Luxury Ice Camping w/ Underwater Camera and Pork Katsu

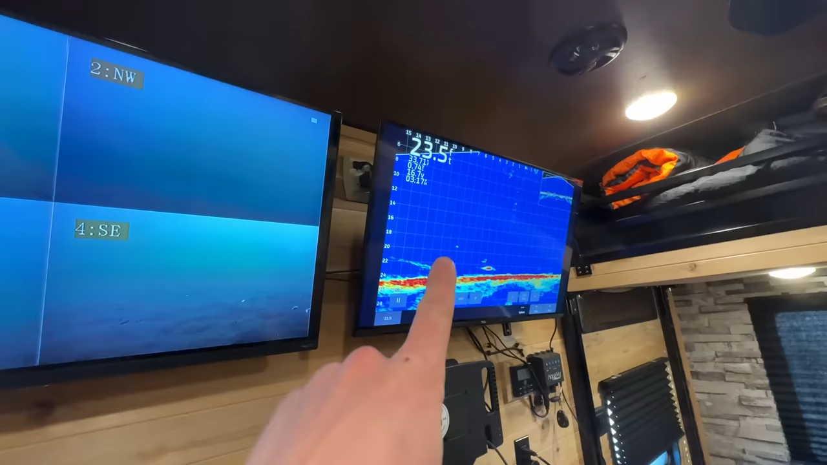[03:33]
And then you have a state-of-the-art Garmin Panoptix live scope unit, where if you can't see him on the camera, whoops, I just kicked her camera.
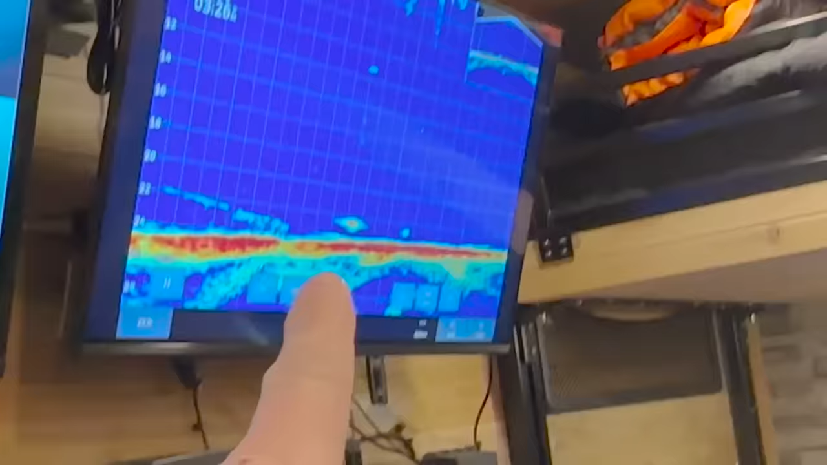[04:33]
Look, you can see the minnow and the weight falling down right there on the sonar.
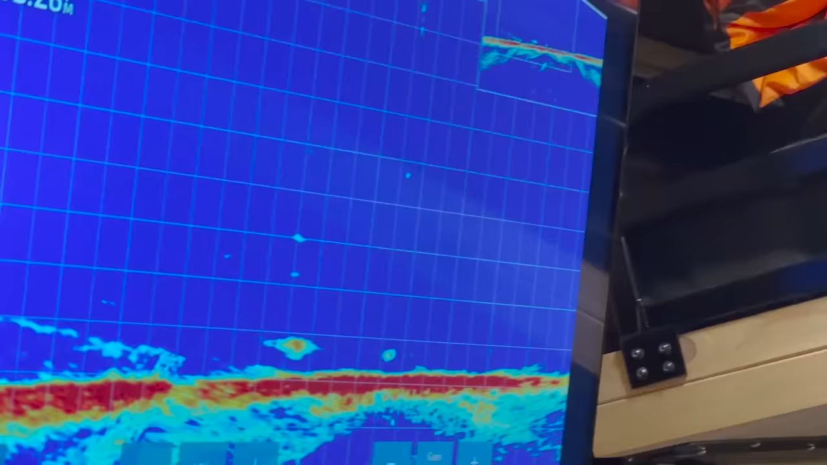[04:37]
This thing too, check this out. This whole bed.
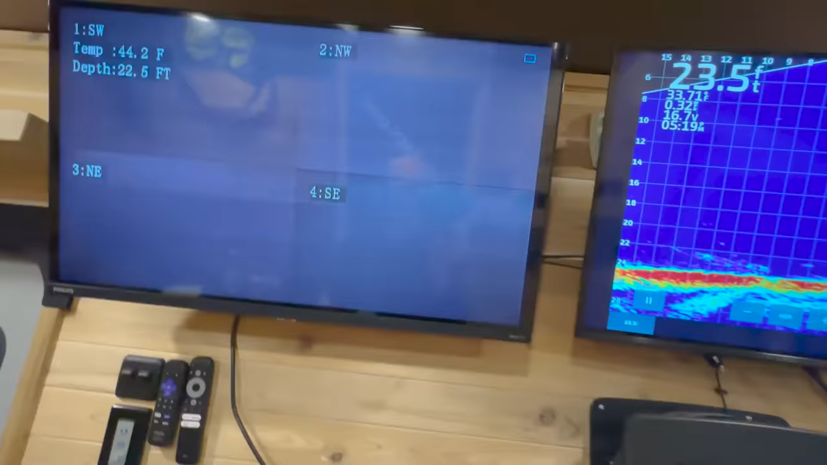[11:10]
On screen: water 44.2°F
but can't see too much anything down there now. We're gonna have to rely on the sonar.
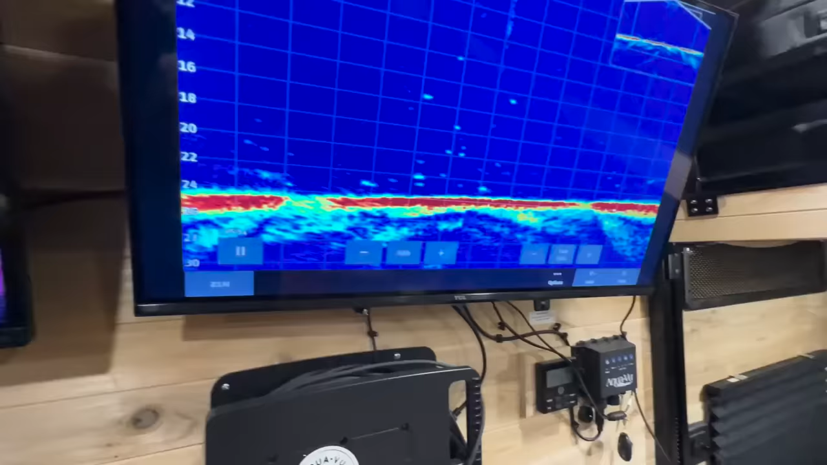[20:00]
It's crazy too, because we're keeping it down right on bottom.
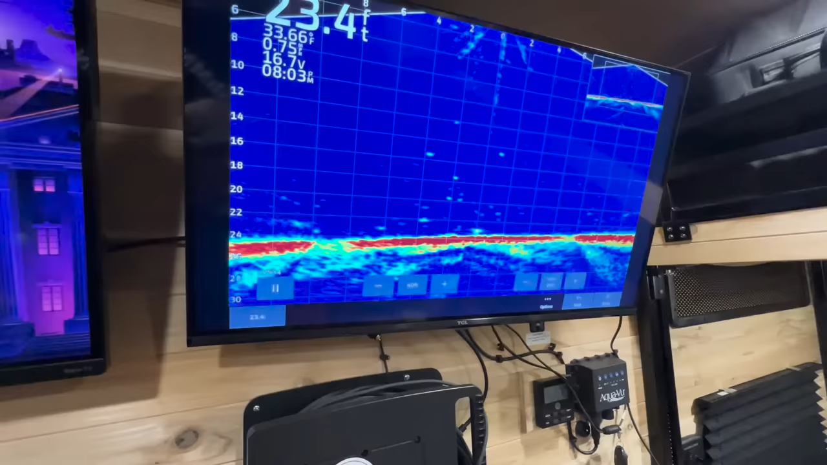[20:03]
On screen: depth 23.4 ft
Yeah. Where they seem to be hanging out and they don't even want to do anything with it.